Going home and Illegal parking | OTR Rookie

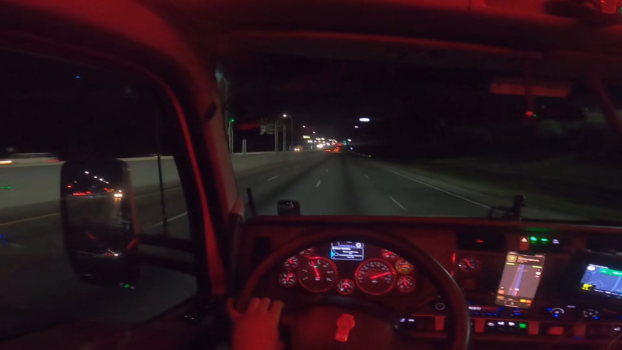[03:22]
We are about just under a mile from the exit that we need to take, which is exit 216 75 South, or 216 on 75, I should say. We're going on 155 North, McDonough, Georgia. McDonough, is that how we say that?
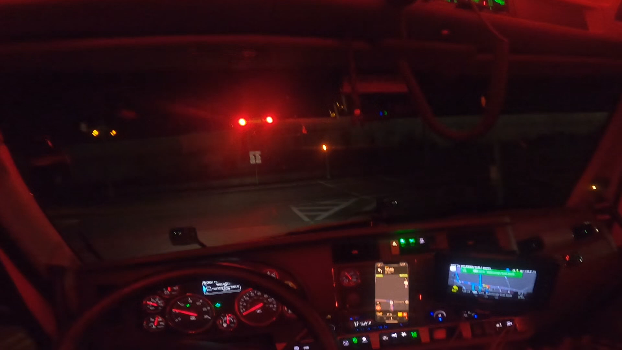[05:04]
So that was pretty cool. Yeah, it's been a long time since then. Since that time. I'm gonna make this left here.
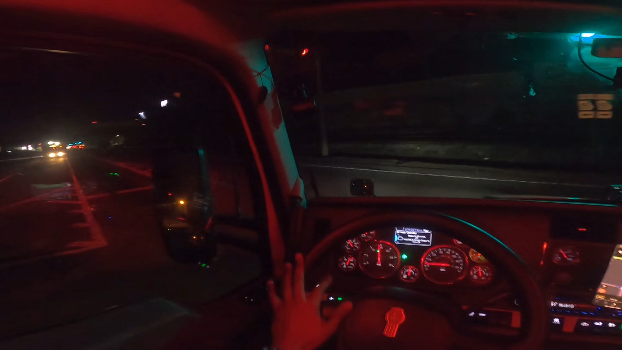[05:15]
And then we're gonna make a right on King Mill Road. King Mill Road. Where do they get these names for these roads, for these streets, for these avenues, for these boulevards? Like, did somebody just think, oh, we're gonna name this one. We're gonna name this, King.
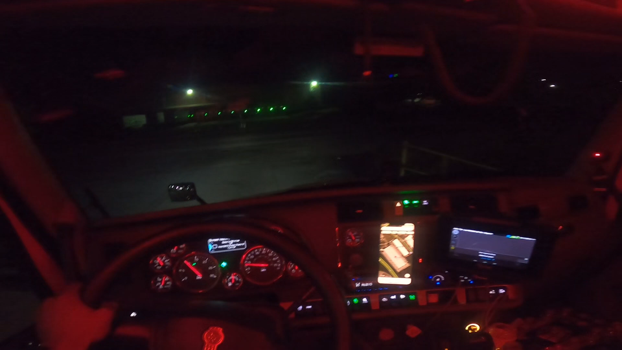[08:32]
I didn't do a good job of, I looked at it, said, oh, okay, it's a big warehouse. But I didn't look at anything else, and that was a mistake I made. So,
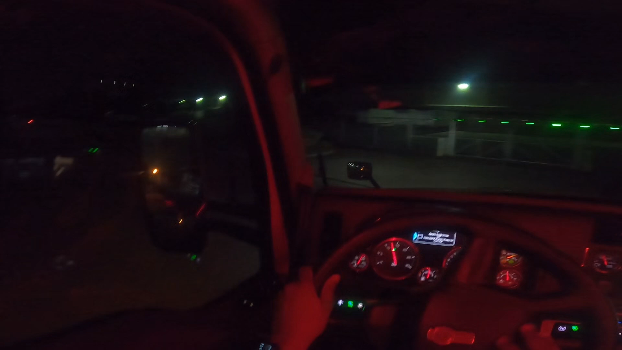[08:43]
yeah, guys, don't ever make that mistake. It's definitely, indefinitely closed, you know, it doesn't prepare you much, so. Alright, so we're gonna come here. Straight down, and the entrance is here. Yeah, so the entrance is here. So we're kind of gonna just, it wasn't this one.
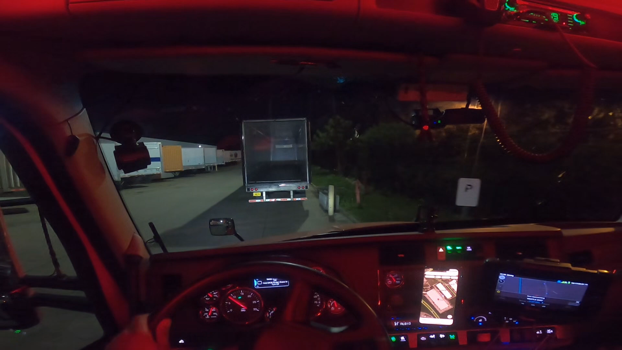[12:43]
alright, I'm gonna sit here for a little bit and kind of just look around, see what I can find.
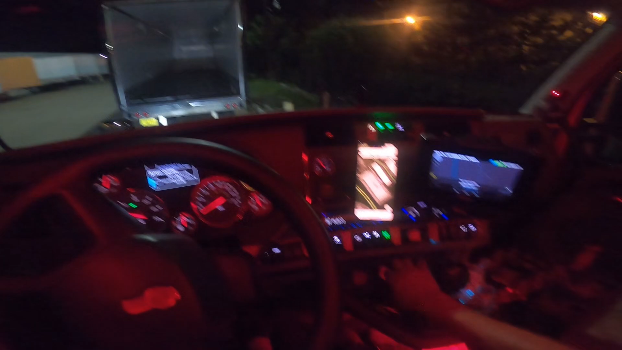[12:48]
Alright guys, so I'll tell you what I did. I came back out to the front, So I came back out to the front and right to the side of it, like, you guys remember seeing that truck coming in, there's a truck behind me, and I kind of parked. I had enough space to where I can clear it, you know, to where people can get in and out and I'm not blocking anybody or anything.